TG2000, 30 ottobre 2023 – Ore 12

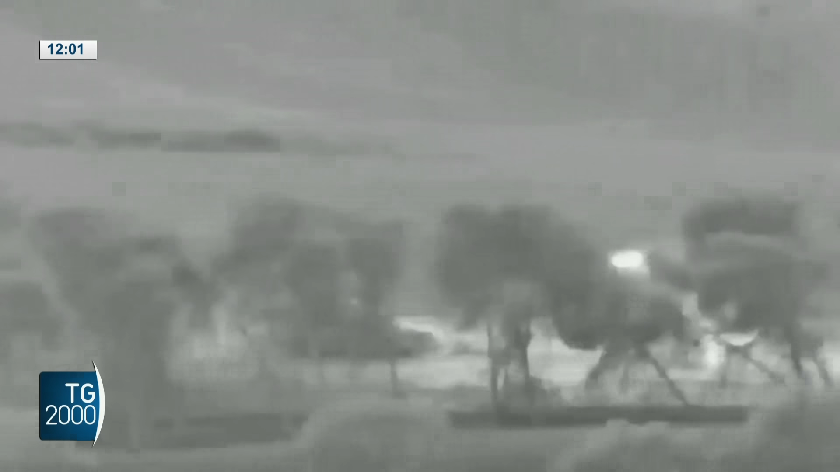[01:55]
Ieri sera, nei pressi del valico di Haaretz, c'è stata una vera e propria battaglia all'uscita di uno dei tunnel che dalla striscia portano in territorio israeliano.